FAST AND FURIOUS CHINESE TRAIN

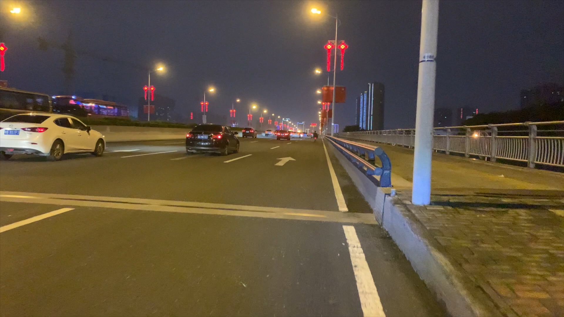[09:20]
I'm riding on the highway with an electric bike. And I'm trying out this 4K update from iOS 14 to see if it's gonna make my videos better, my vlogs better. Let me know what you think. This different in quality or not. Holla. So yeah, those Chinese, it's Chinese National Day.